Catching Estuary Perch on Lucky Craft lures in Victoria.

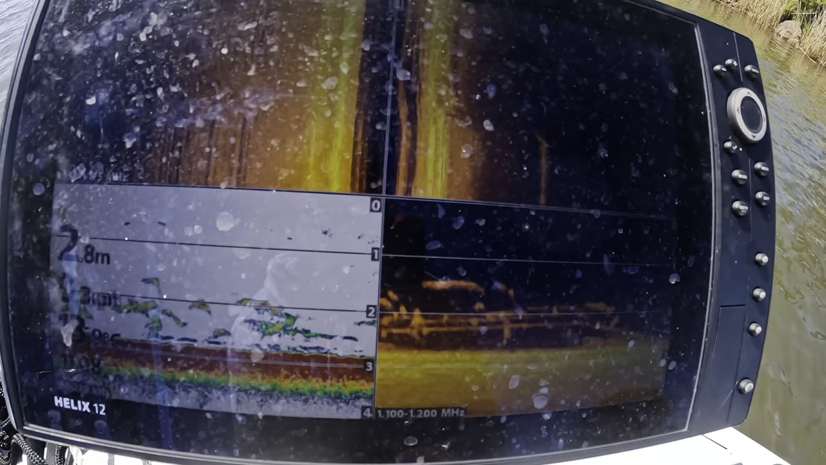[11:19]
Sitting under some snags. So that's why these hard bodies at the moment, you can see that. There's heaps of fish.
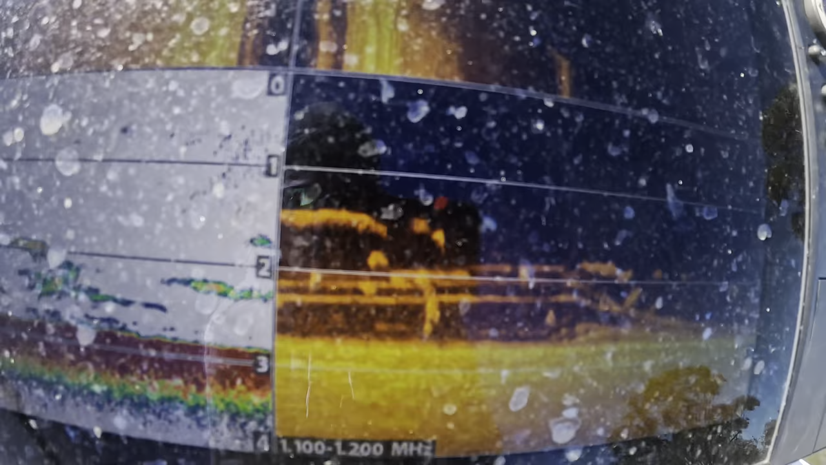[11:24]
And they're sitting deep in that timber, deep in the snags. So you can see, which I'll show you the snag behind me. That throwing a plastic or something into there is pretty hard. You'll just snag up. Even if you're weedless, you'll still end up snagging up a lot of the time.
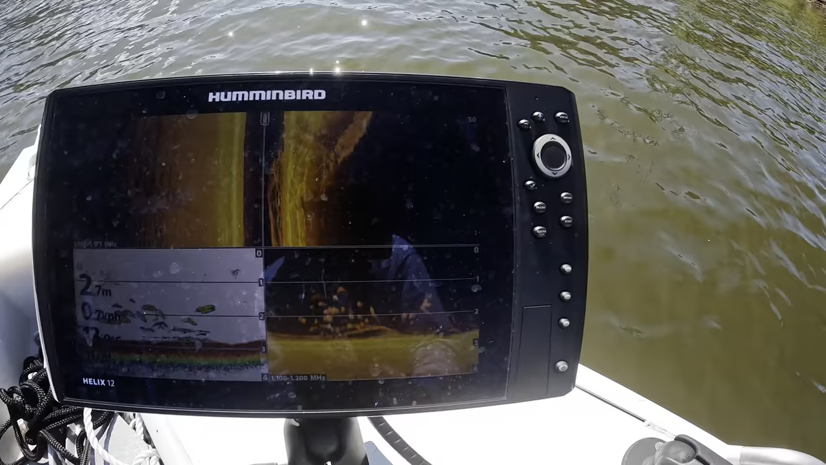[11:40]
On screen: depth 2.7 m
Whereas a hard body like I'm using today, like the Lucky Craft.
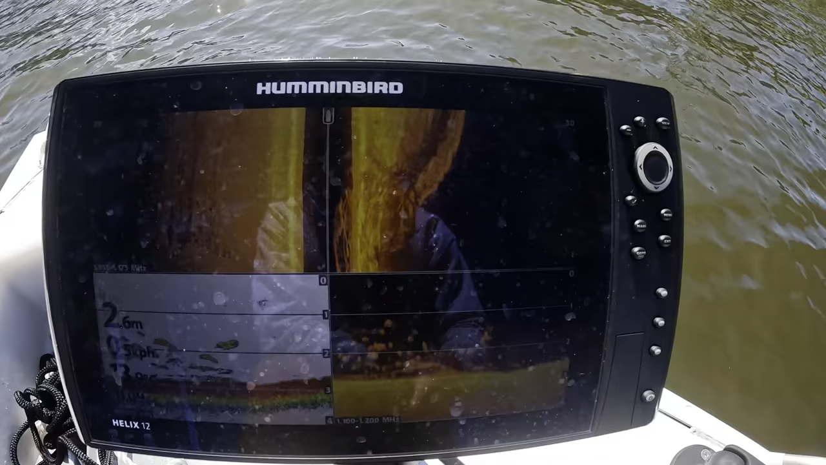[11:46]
Devishad 60. The FC, the deep diving version. I can crank it down.
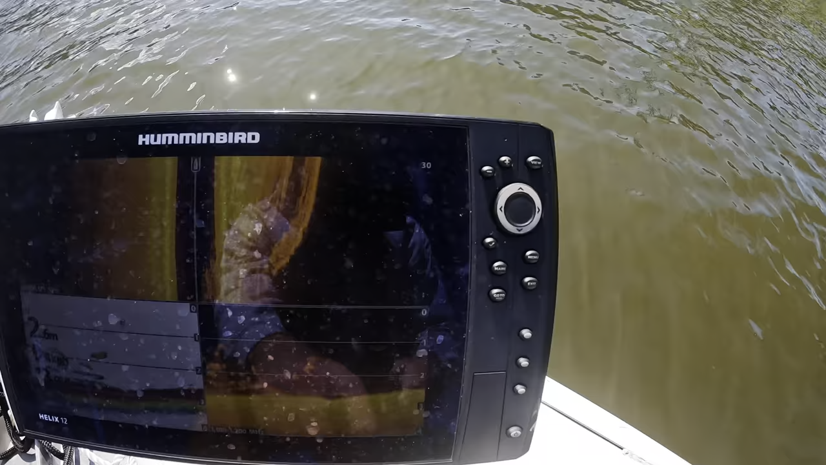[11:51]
Because that lure gets down to about 2 metres, which is about there on the sander. So I can crank it down to about that 2 metre line where those fish are sitting. And just twitch it and pause it, keep it suspended in that area.